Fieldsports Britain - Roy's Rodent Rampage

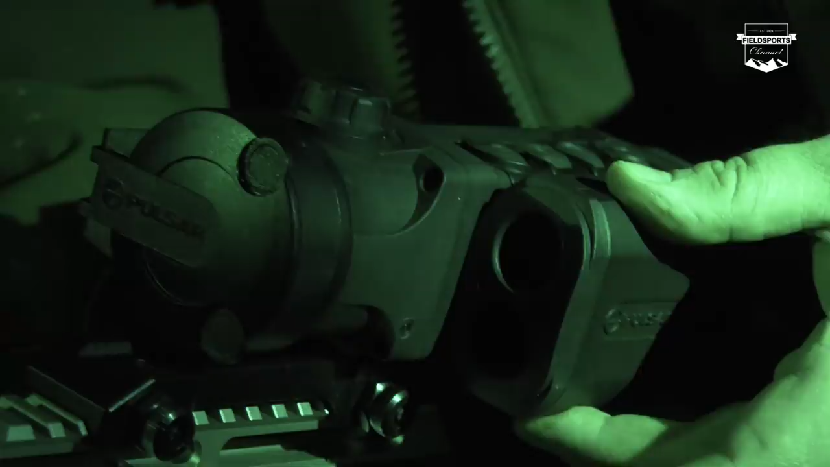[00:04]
Roy is using a new thermal scope and rangefinder on squirrel, rat and fox.
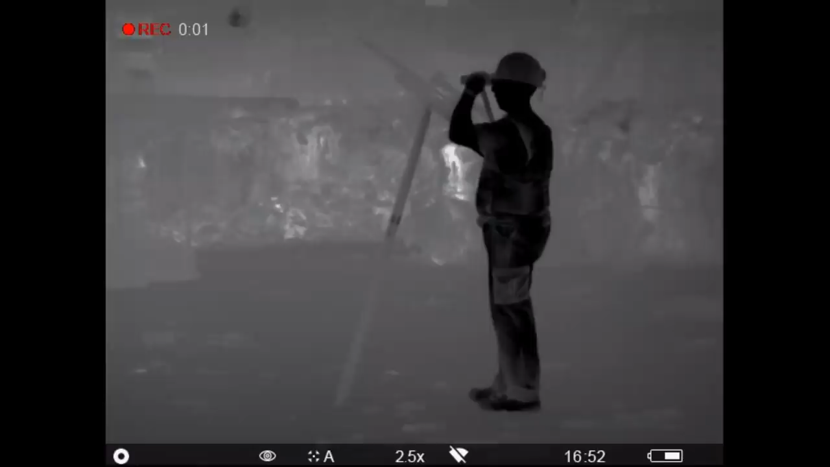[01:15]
Rangefinding in the dark is another.
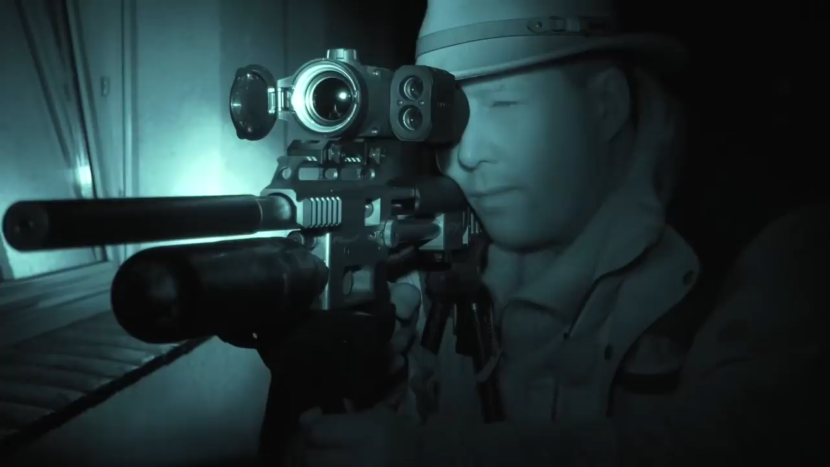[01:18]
Not any more.
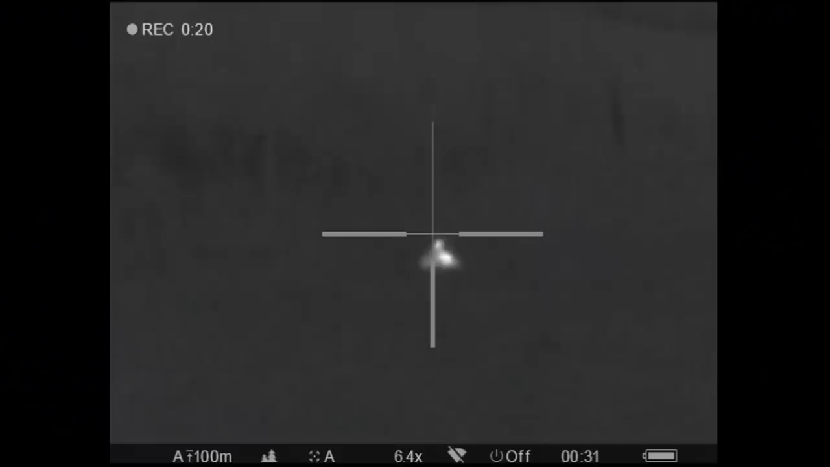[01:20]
Pulsar has just released the trail LRF. The trail that we were using before when we did the waste transfer station didn't have the built in rangefinder.
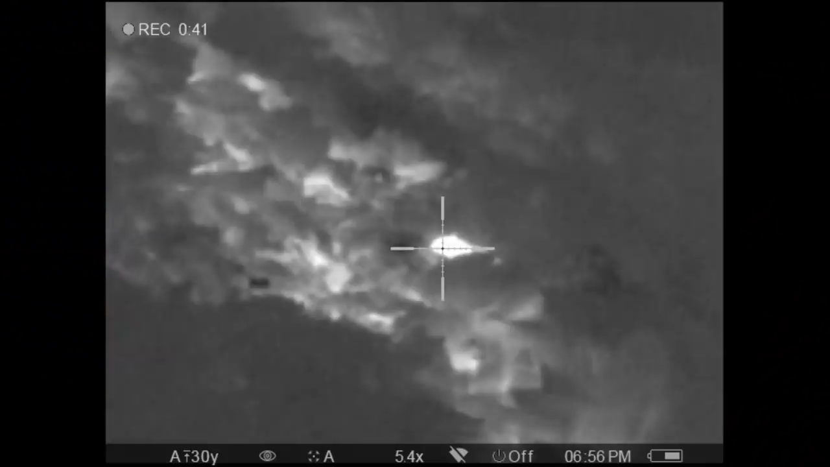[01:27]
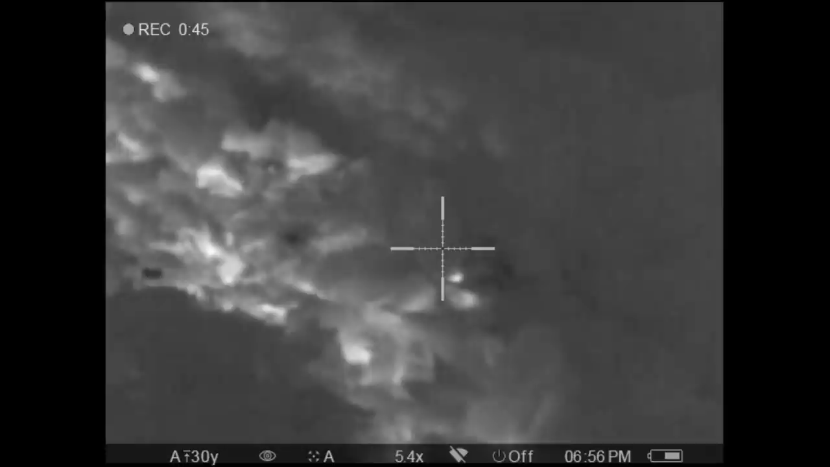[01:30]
So if you look just there you have got the rangefinder built in on the side and it is just a quick touch of the
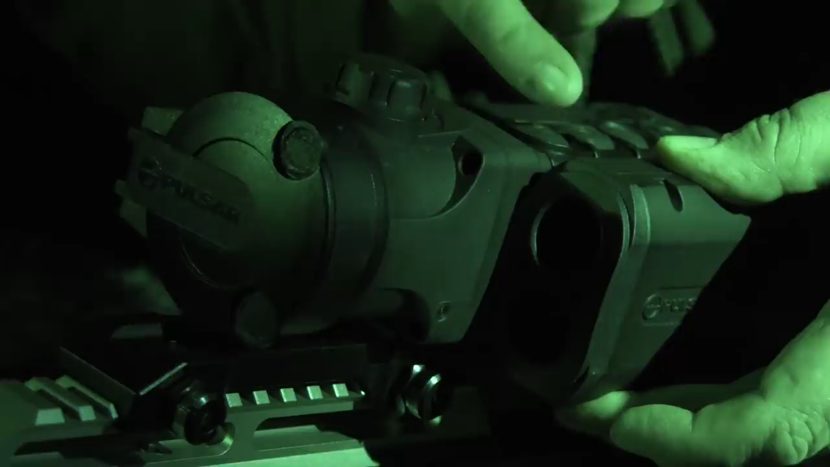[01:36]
button at the front to put it into rangefinder mode. It comes up with a little square.
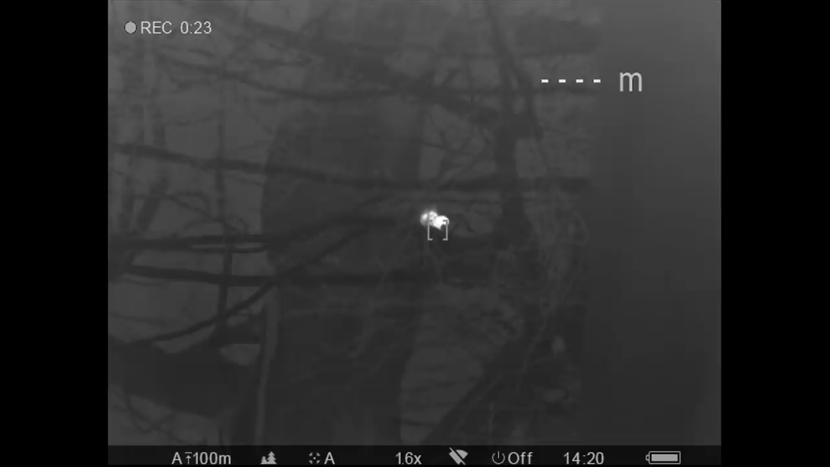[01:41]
You press it again and then it flicks up your range and then goes back to your crosshairs and it is as quick and simple as that.
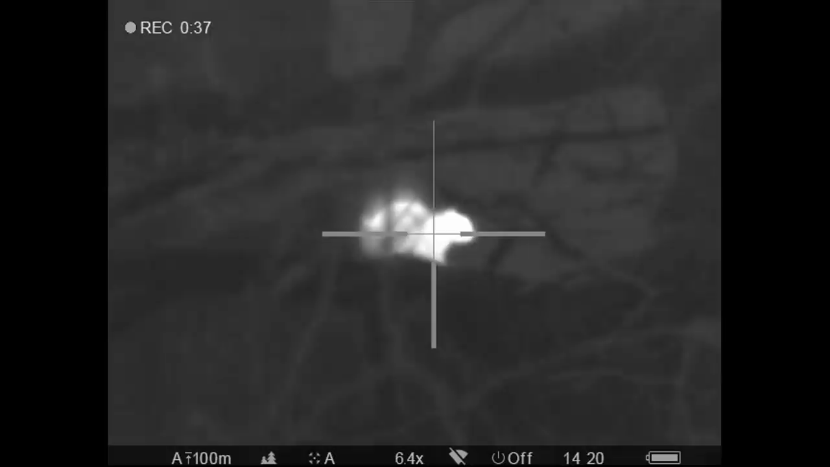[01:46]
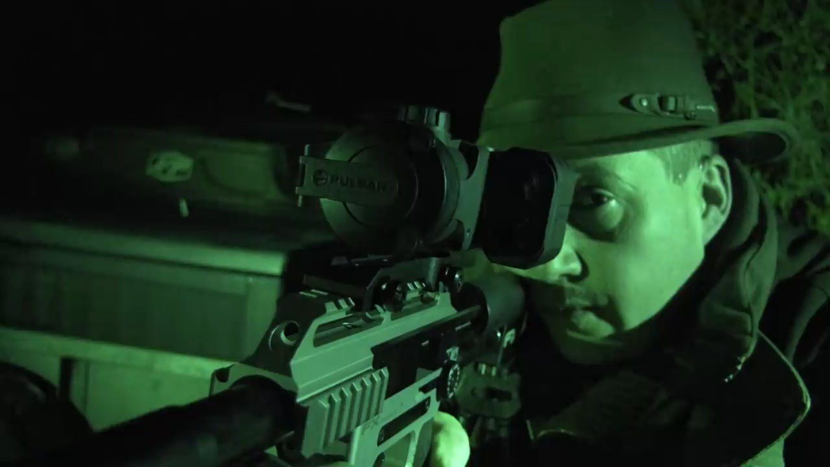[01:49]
To test the rangefinding capabilities of this new Pulsar,
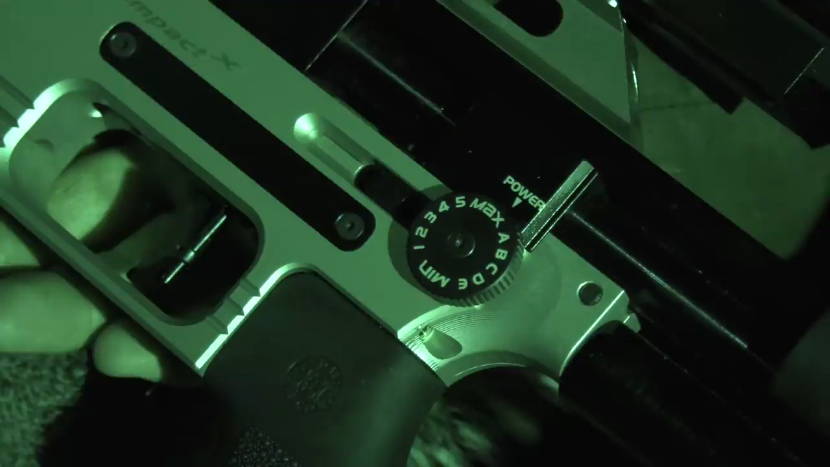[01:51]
Roy has chosen the most range sensitive rifle in his safe, the FX Impact.
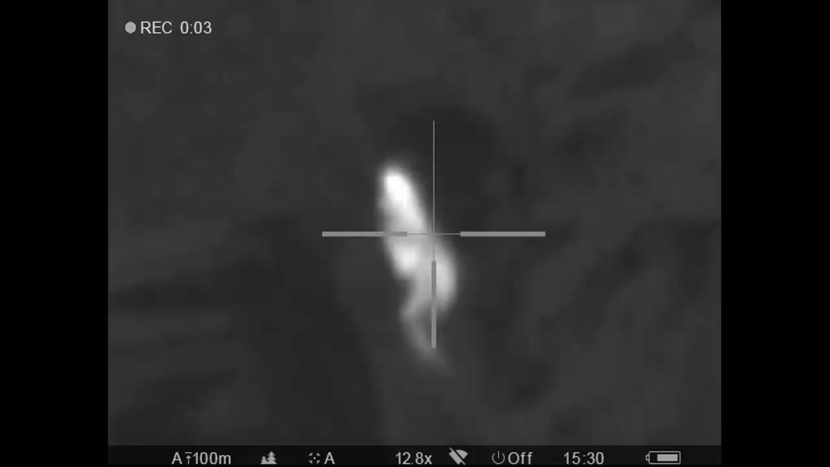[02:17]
I just really wanted to find out what it was going to be like using the new LRF.
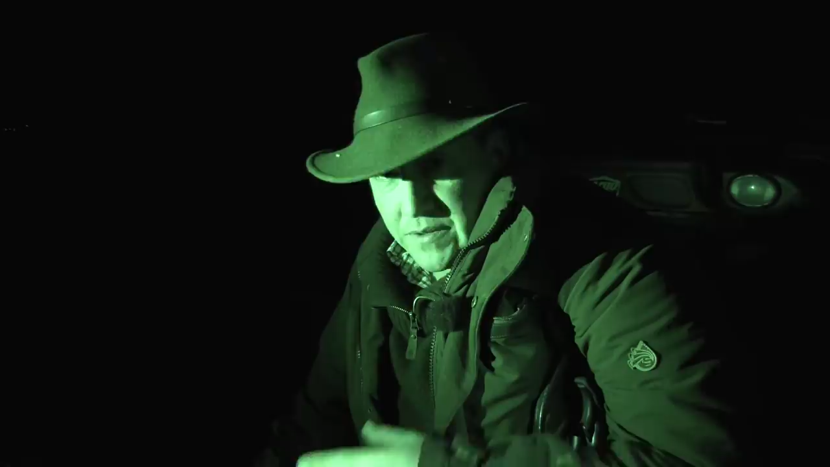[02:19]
So it has got the laser rangefinder in it combined with the FX Impact. And it works superbly well.
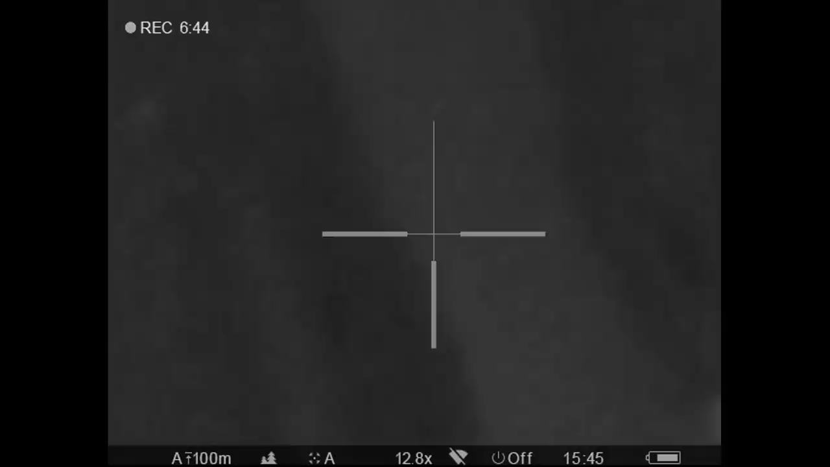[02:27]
I am really happy with seven squirrels for a couple of hours bimbling around in the woods.
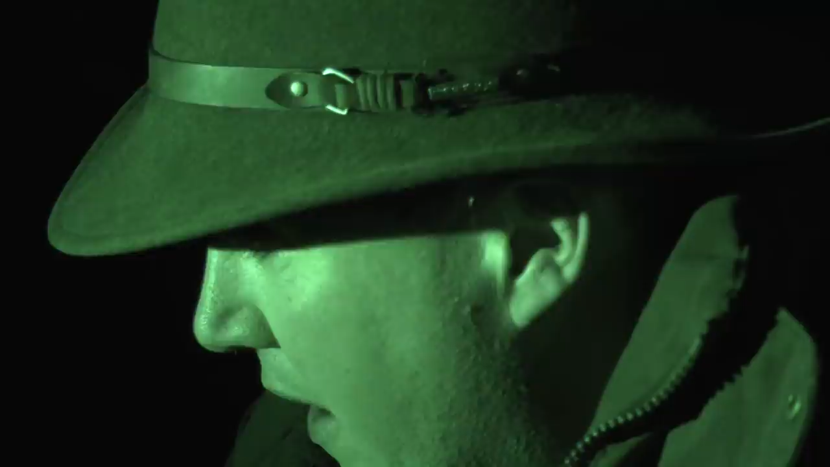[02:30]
Unfortunately David wasn't there for that one.
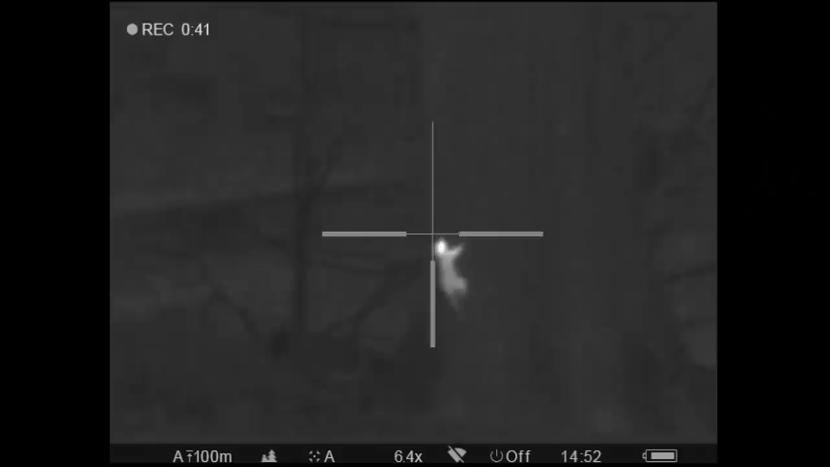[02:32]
So we filmed most of it filming through the scope and through the accolade as well. So through the thermal spotter.
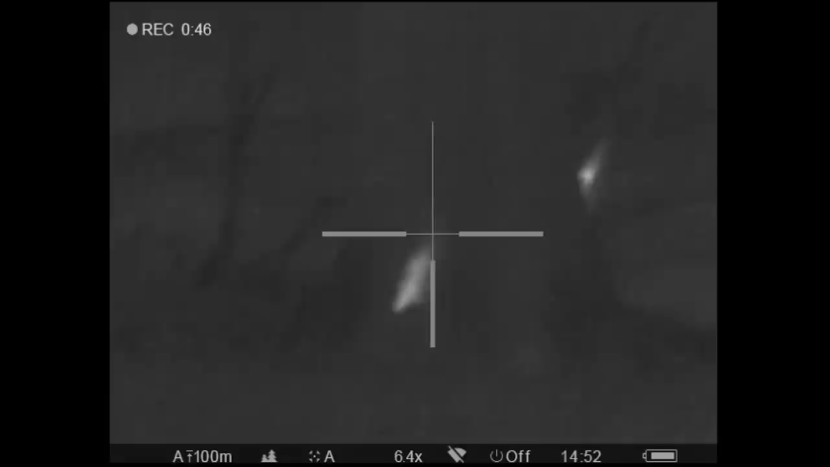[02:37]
Just having that ability when you are using thermal or night vision to be able to get an exact range is such a benefit.
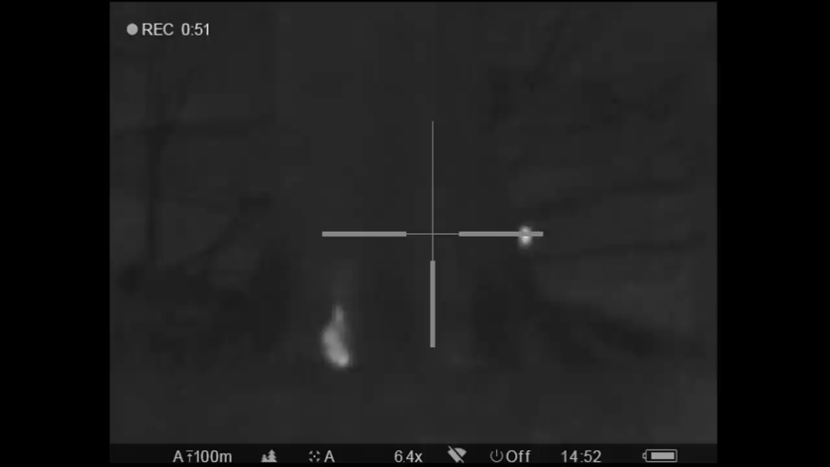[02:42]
It is one of the downfalls I have found with using any thermal or night vision equipment is always guessing your range slightly because you are never quite 100% sure.
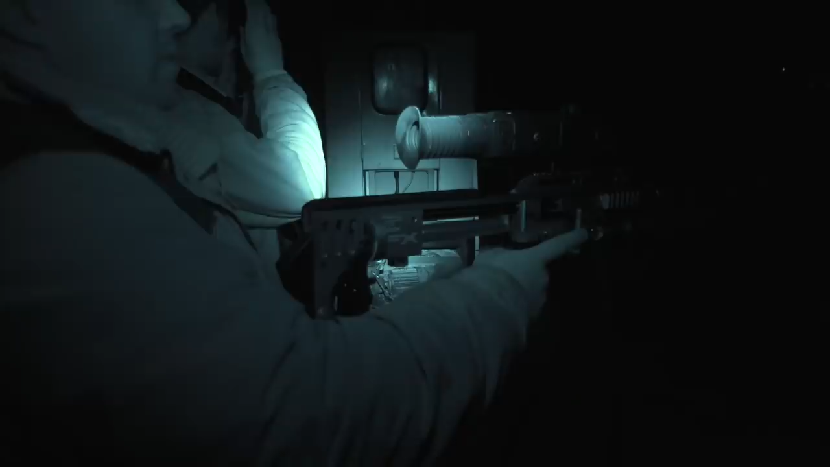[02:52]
Whereas this takes all of the guesswork out of it. We will hopefully run through a scenario where we can ping something. It will come up with the range. We know exactly how far it is then.
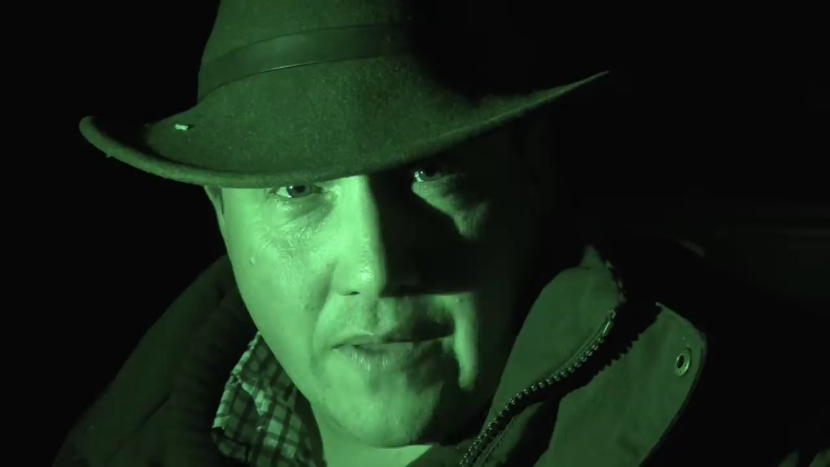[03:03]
And then we are able to take the shot that we want and hit the exact place on the target they are after.
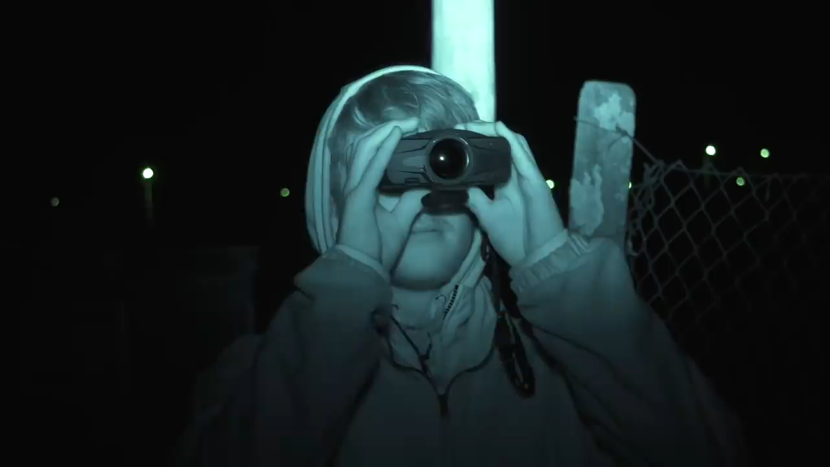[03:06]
As we head to Rat Central, Charlie on the accolade thermal spotter spots a fox in the field.
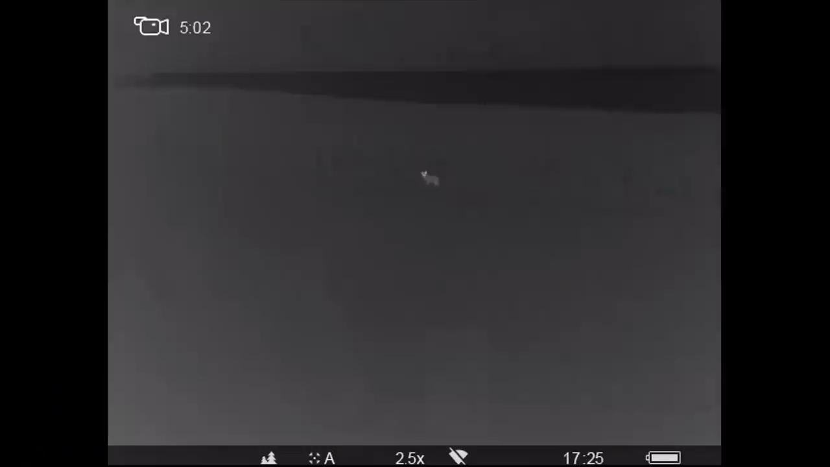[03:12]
This could be interesting. We have got a fox sitting out in the paddock just behind there.
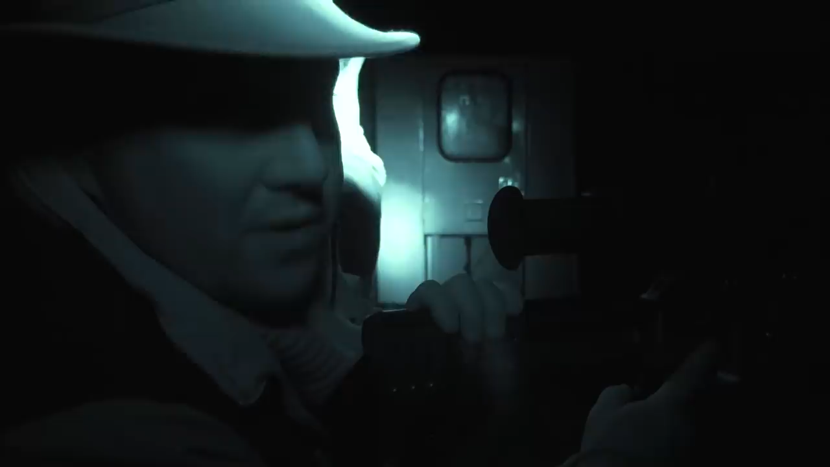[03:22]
Obviously we are using an FAC air rifle. I really wouldn't want to shoot it much past 30, 40 yards.
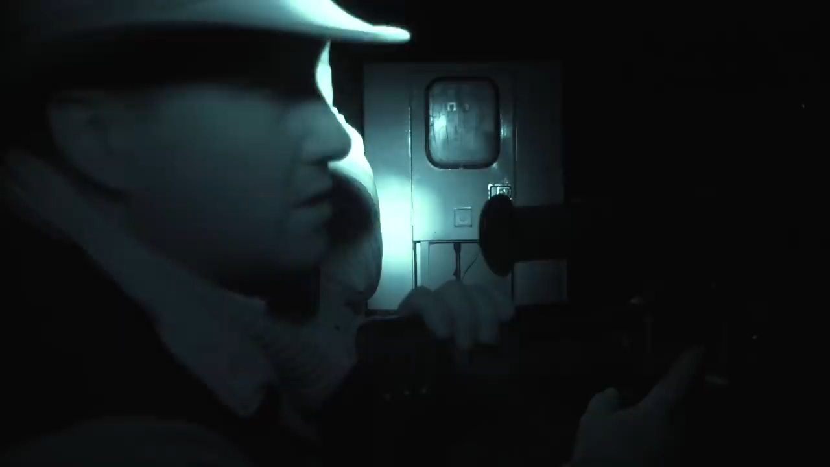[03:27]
So we are going to just have a creep and just see if we can get a little bit closer to it.